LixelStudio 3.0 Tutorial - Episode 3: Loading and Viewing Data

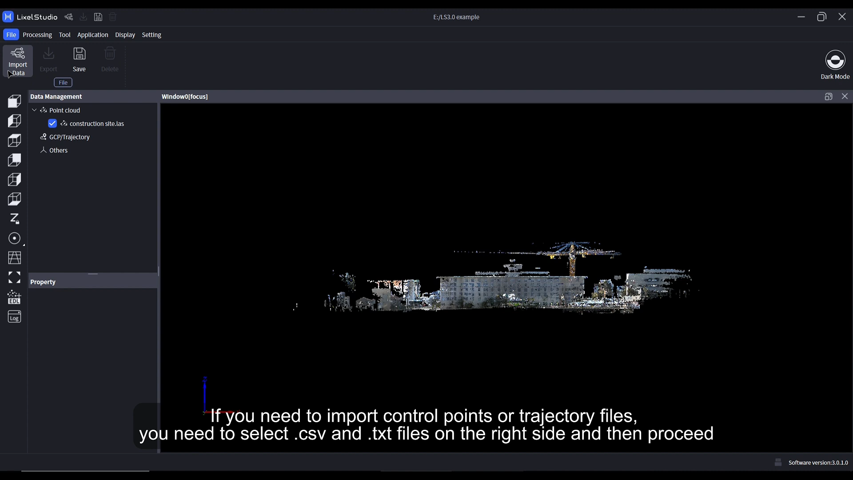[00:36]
to import control points or trajectory files you need to select dot csv and dot txt files
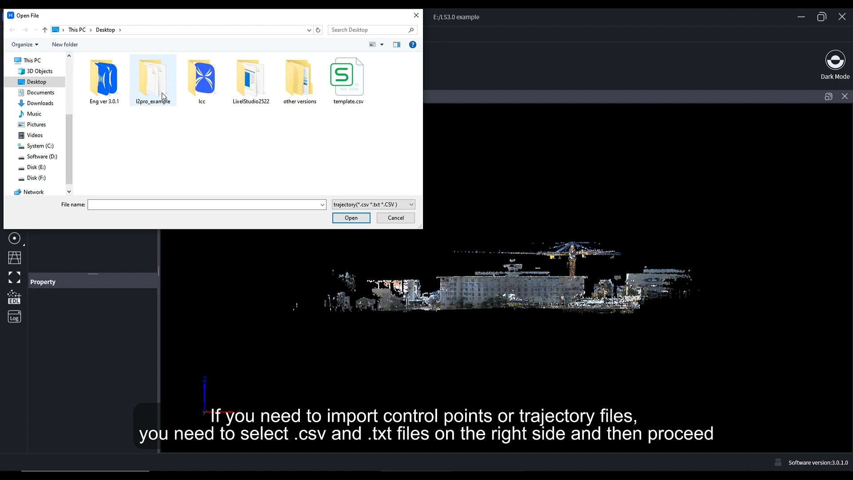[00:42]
on the right side and then proceed for control points the format is point
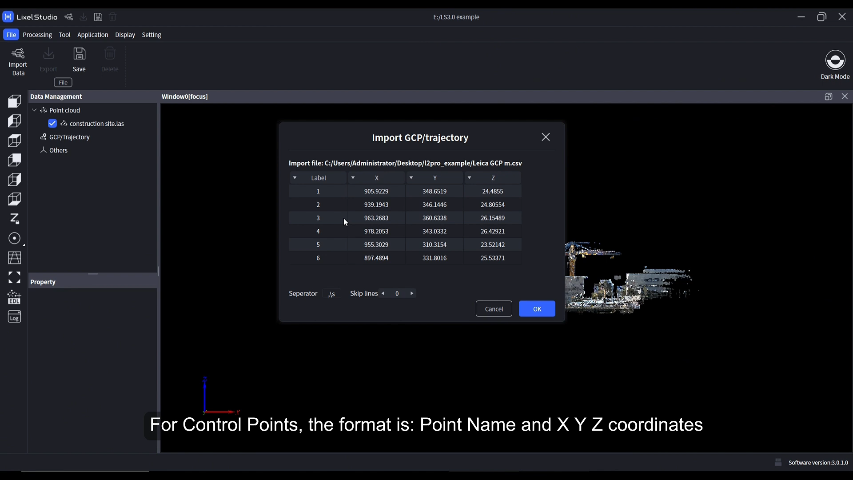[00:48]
name and XYZ coordinates when adding in trajectory files change the
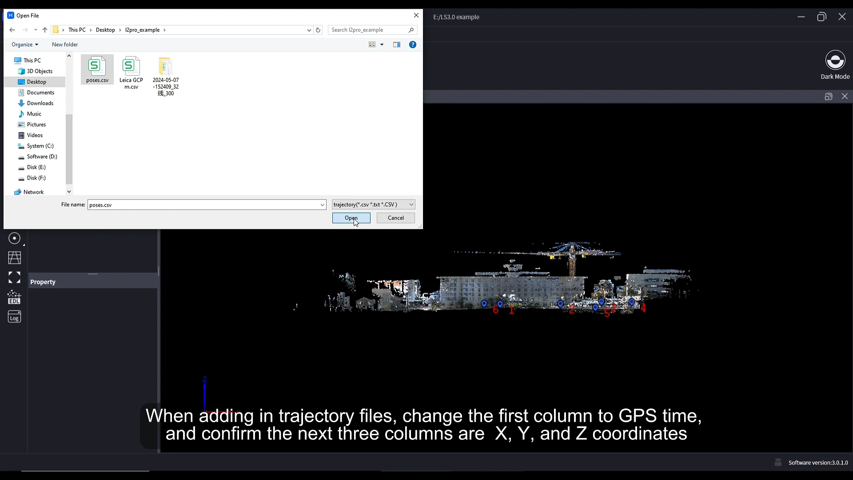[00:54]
first column to GPS time and confirm the next three columns are XY and Z coordinates
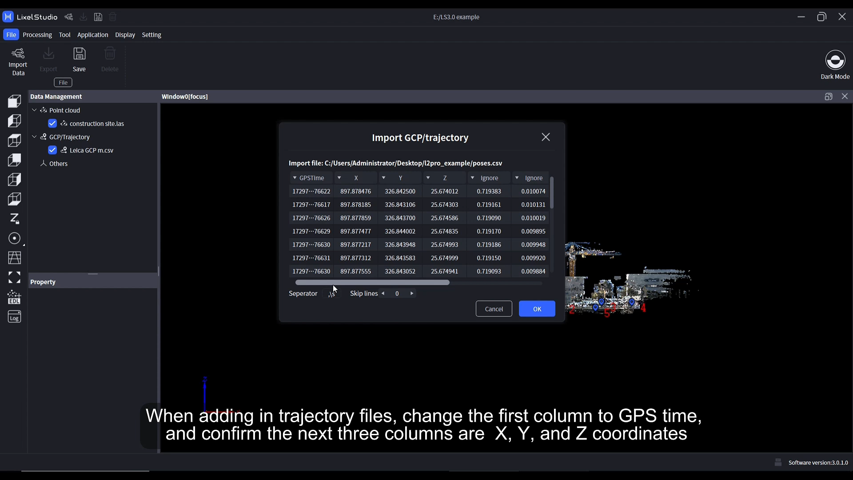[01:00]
to browse your data click and
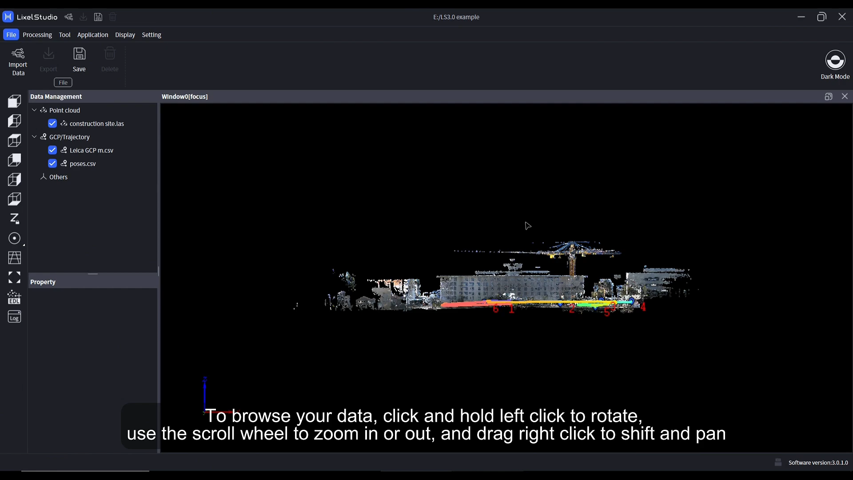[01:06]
hold left click to rotate use the scroll wheel to zoom in or out and drag right click to shift and
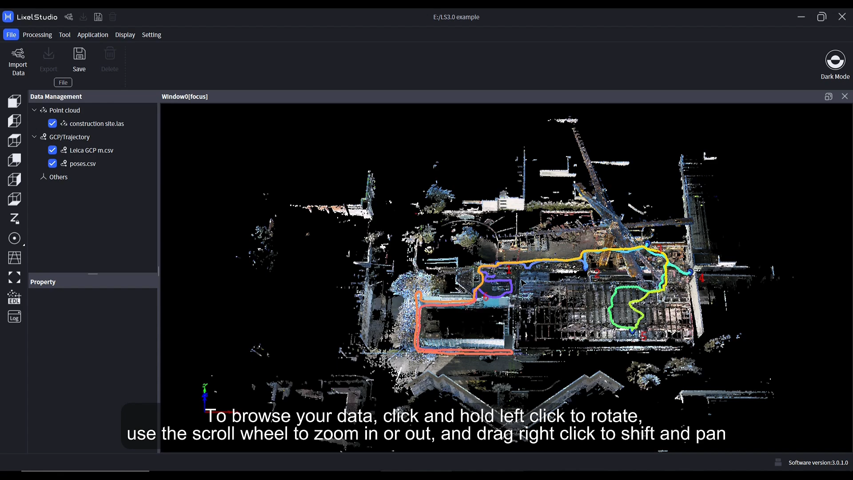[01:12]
pan to
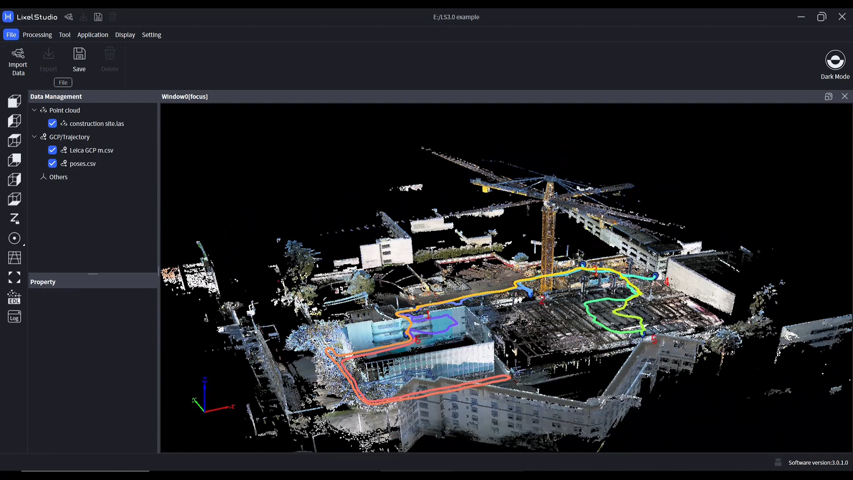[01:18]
remove a layer from the current window and tickets box to change the layer property click on the layer first and adjust the parameters in the property window
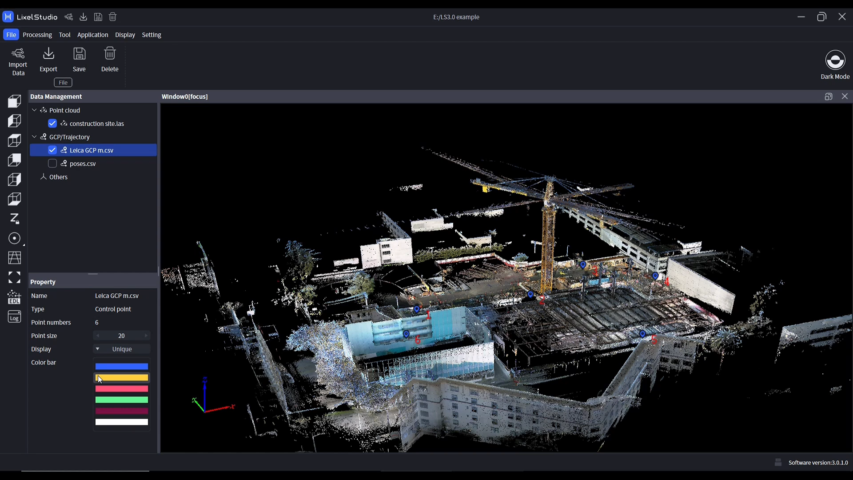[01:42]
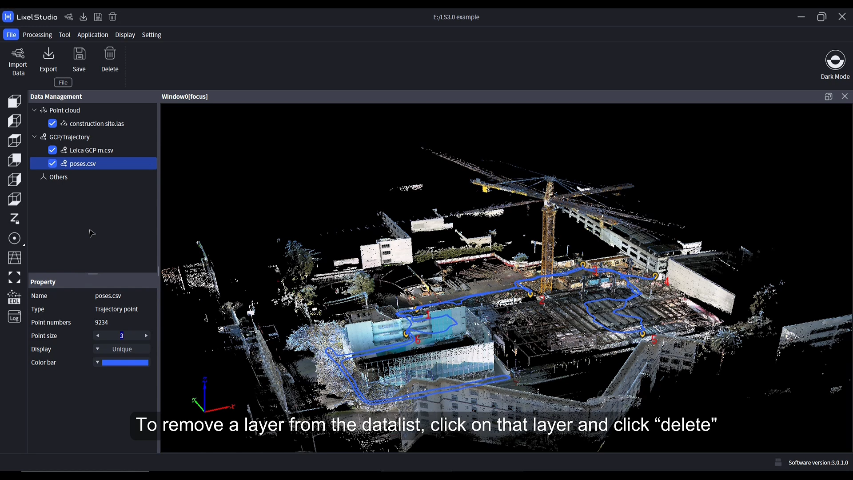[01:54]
to remove a layer from the data list click on that layer and click delete
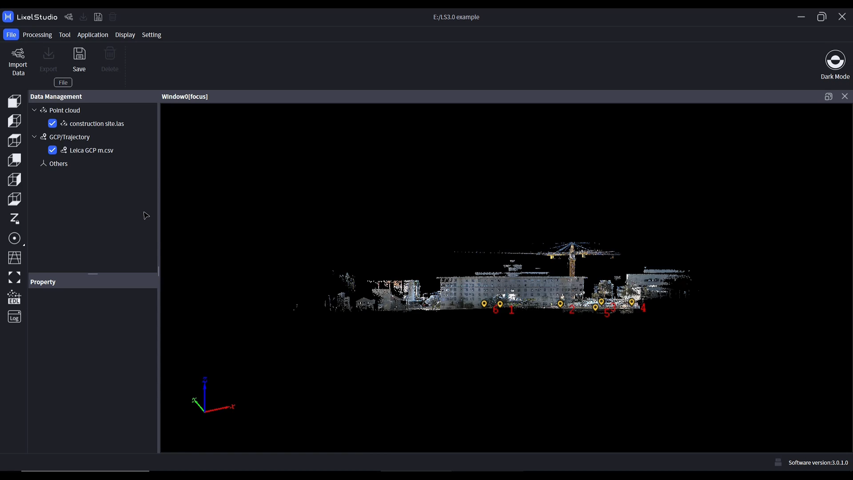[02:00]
with the quick access bar you can toggle between the six views
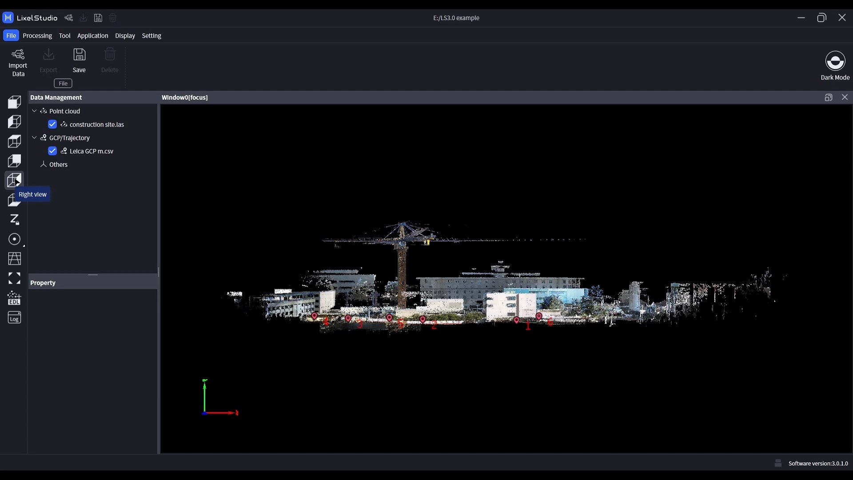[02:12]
hit reset to go back to the default top view
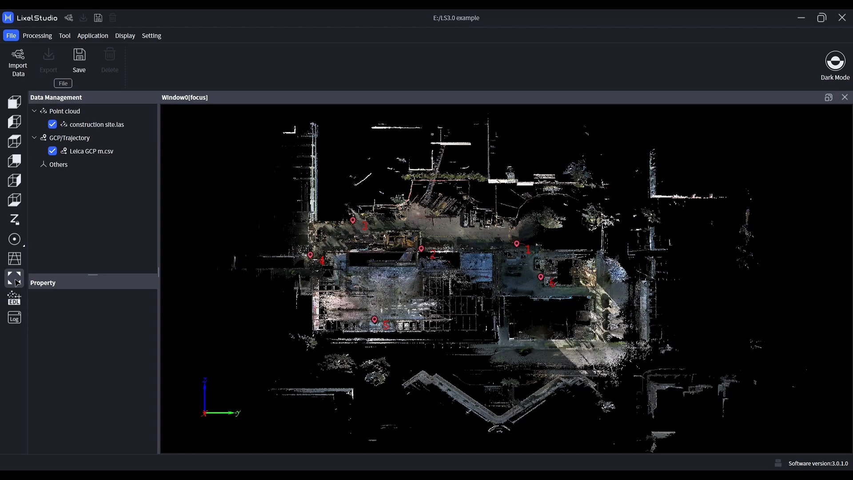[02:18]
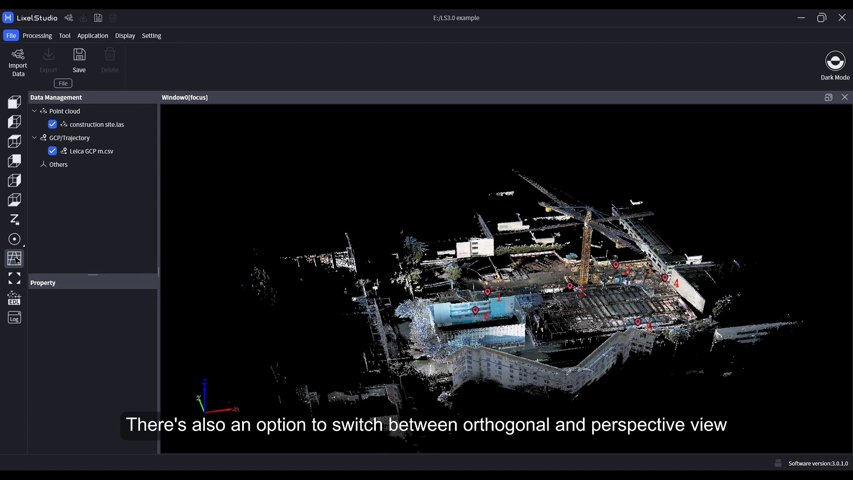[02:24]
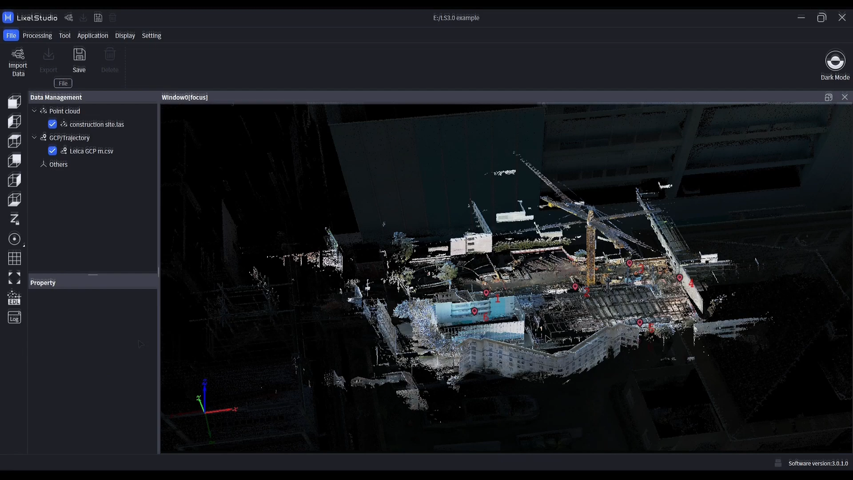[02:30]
the access lock is on but you can customize access locks which will
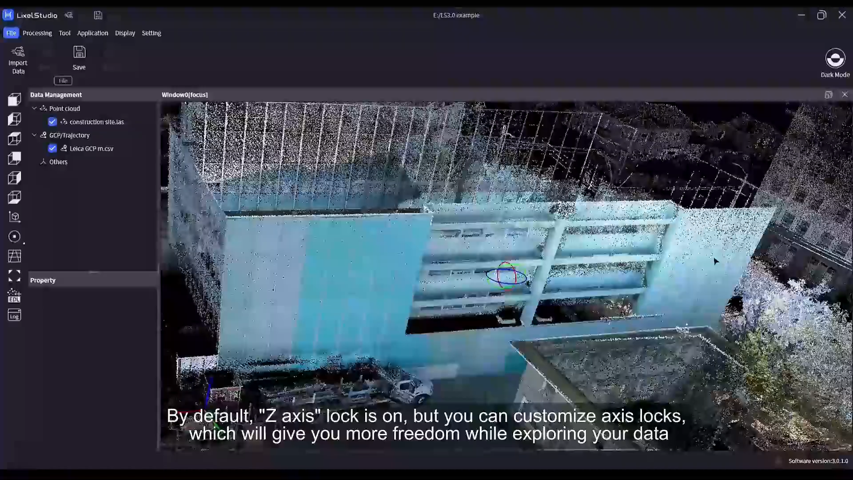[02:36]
give you more freedom while exploring your data to
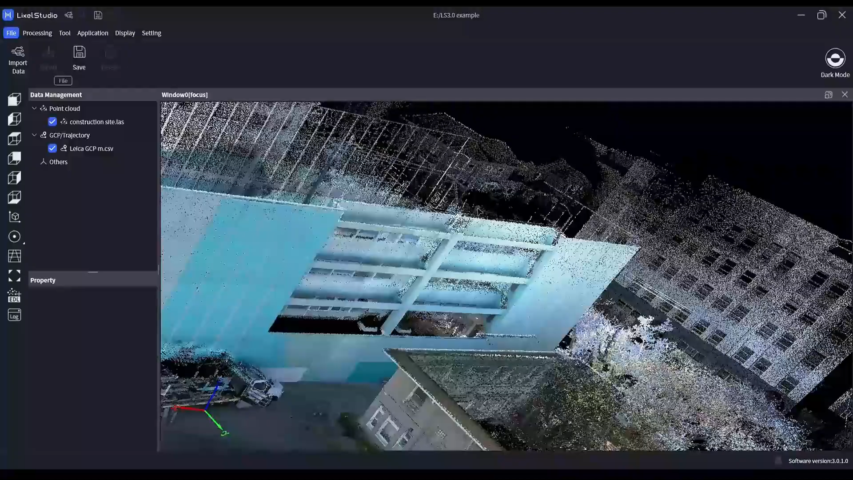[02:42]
see
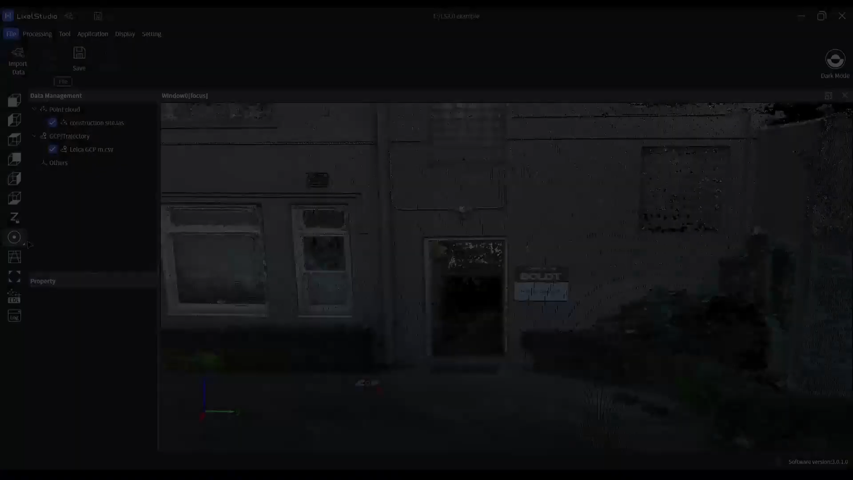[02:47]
the
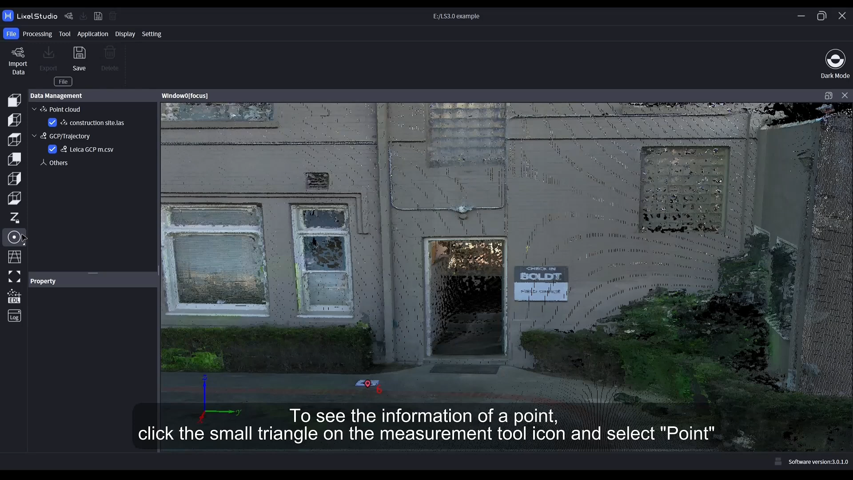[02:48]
information of a point click the small triangle on the measurement tool icon and select point then left click to measure a point from the point cloud
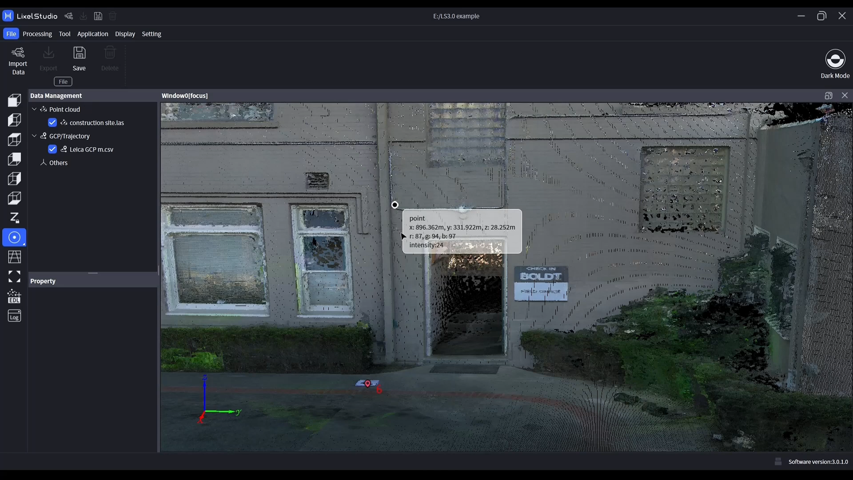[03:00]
click the triangle again to switch to different measurement tools to measure length left click to start and click again to add nodes and
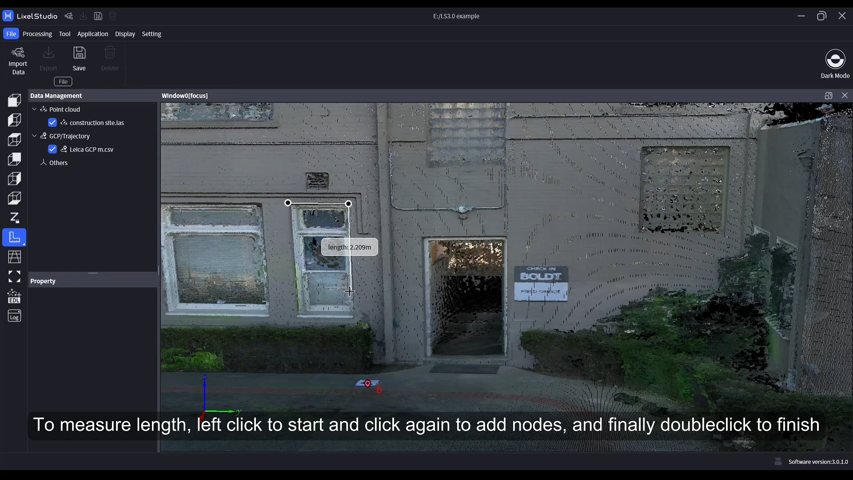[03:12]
finally double click to finish cumulative length will be displayed to measure an angle select three points from the point cloud to form an angle
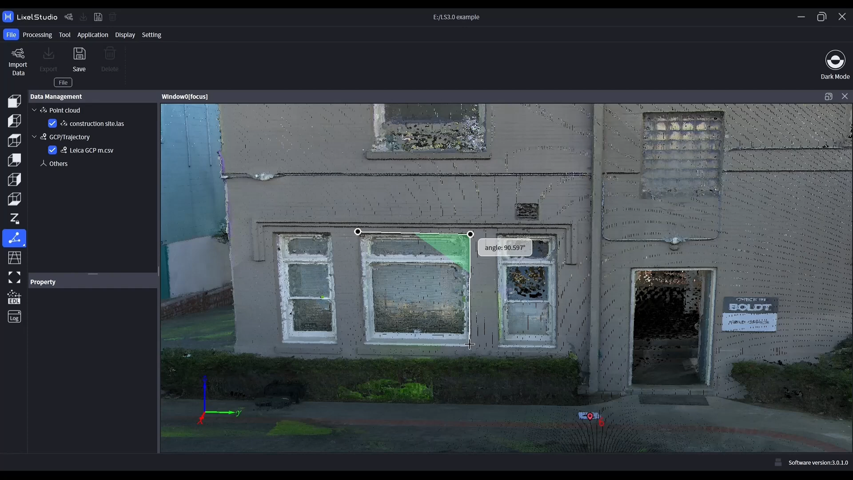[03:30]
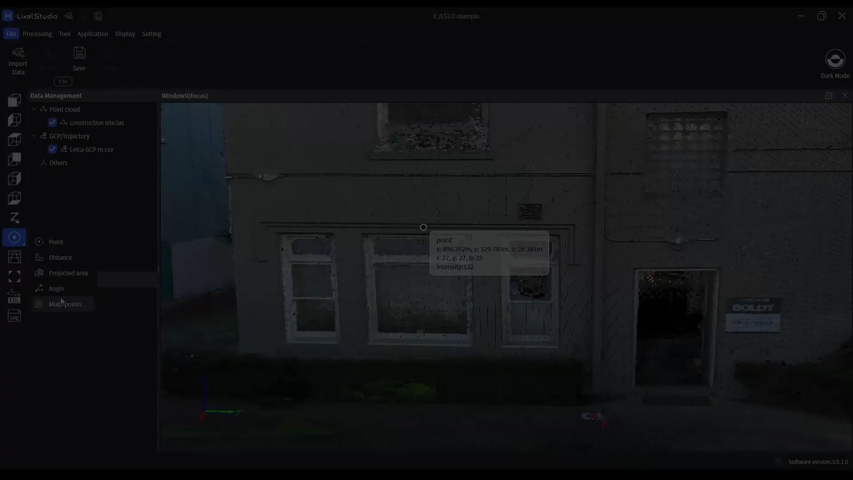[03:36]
to measure multiple points at once use the multi-point measurement tool left click on the point cloud to select points